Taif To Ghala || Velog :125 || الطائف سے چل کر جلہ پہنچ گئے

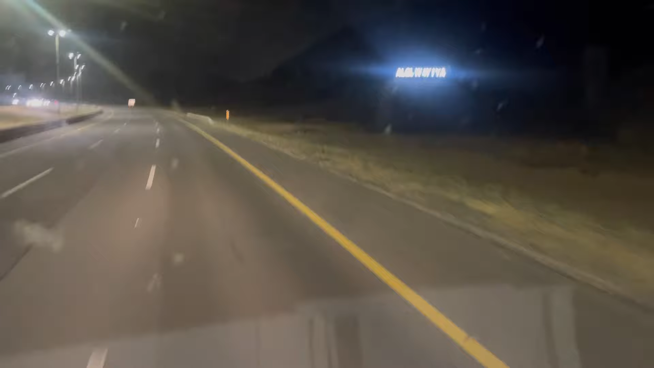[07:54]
ਤੁਹਾਨੂੰ ਪਤਾ ਨਹੀਂ ਸਾਫ਼ ਪੈ ਦਿਸਦਾ ਜਾਂ ਨਹੀਂ। ਅਲ ਗਵਈਆ ਮਜ਼ੀਦ ਸ਼ਹਿਰ ਅਗਲੇ ਪਾਸੇ ਆ ਜਾ ਜੀ।